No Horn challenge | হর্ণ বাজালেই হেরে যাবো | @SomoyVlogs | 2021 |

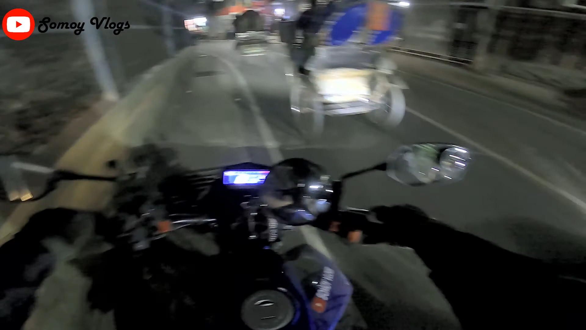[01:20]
এটা একটা চ্যালেঞ্জ, চ্যালেঞ্জটা নিজের সাথে নিজেরই বলতে পারেন। সো চলুন, পুরোটা সময় দেখবেন, একটু কষ্ট করে হলেও দেখবেন, আশা করি বোর হবেন না। সো লেটস গো।
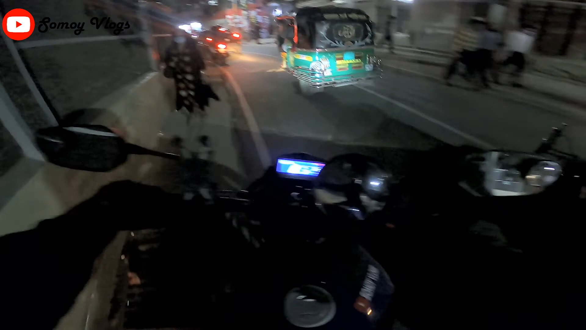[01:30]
আমি কোনো গাড়িকে পাস করার সময় অবশ্যই পাসিং লাইট ব্যবহার করার চেষ্টা করব। ওকে, এটা তো আসলে একটুখানি কঠিন কাজ হয়ে যায় হর্ন না বাজিয়ে যাওয়া। ওকে, দেখি কতটুকু যাওয়া যায়। আবার নিজের অজান্তেই বৃদ্ধাঙ্গুলিটা হর্নের দিকে চলে যাচ্ছে।
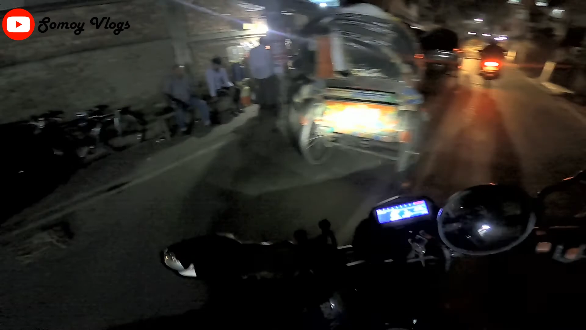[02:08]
লরিটা যখন ঢুকিছে তখন আমি ঘুরাই ফেলি। এটাই আমাদের হয়তো বা বুদ্ধিমানের কাজ হবে।
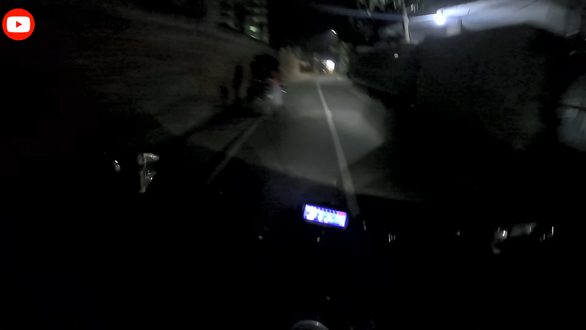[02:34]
এই পথটা এখন মোটামুটি ফ্রি থাকে, এই পথে এদিক দিয়েও মাই গড, হর্ন তো বাজাই দিয়েছিলাম তাও, মানে আমার বুড়া আঙ্গুলটা চলে গেছিলো হর্নের কাছাকাছি, কারণ আমার বুড়া আঙ্গুলটা একটু হর্ন নেই।
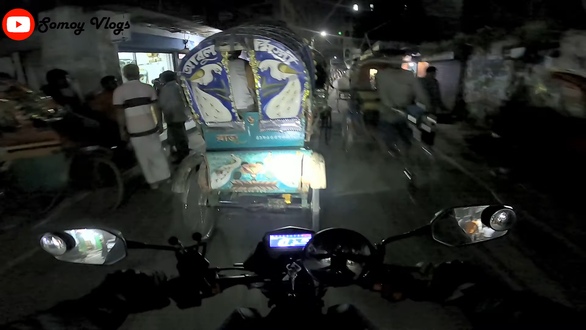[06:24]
আমি কিন্তু কথা বলতে বলতে এখন একটা হর্ন পর্যন্ত বাজাই নাই, সো প্রায় আমার বাসার কাছাকাছি এসে পড়েছি, এখন আমি হর্ন বাজাই নাই।